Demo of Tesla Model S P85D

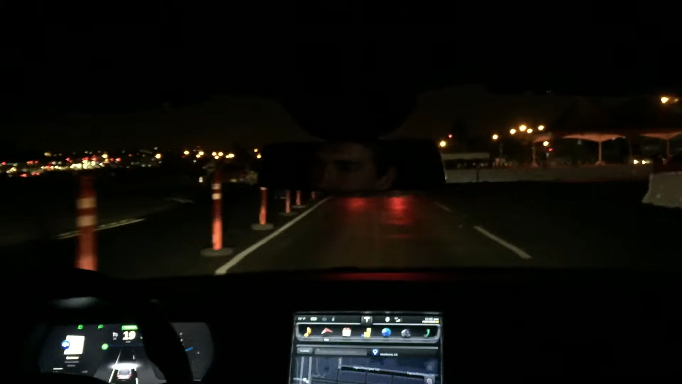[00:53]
We're going to observe this car in front of us and actually come to a stop here, just like this is kind of stop-and-go traffic on the highway. You didn't brake? I did not brake at all. That's crazy. So now I have control of the car now. Very smooth.